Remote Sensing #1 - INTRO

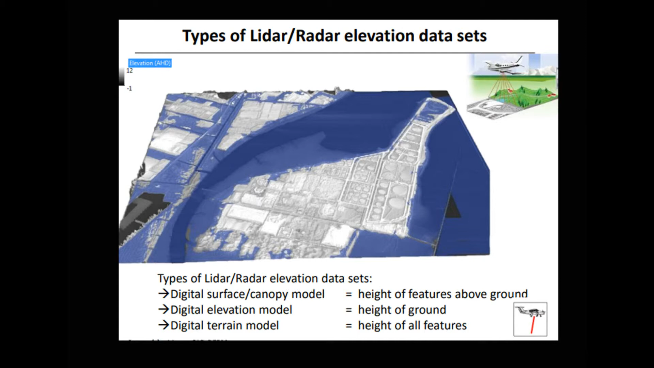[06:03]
And these are the digital surface canopy model, which is the height of features above ground, the digital elevation model, which is the height of the ground, and the digital terrain model, which is the height of all features. And people may also add their own observation of flooding via mobile.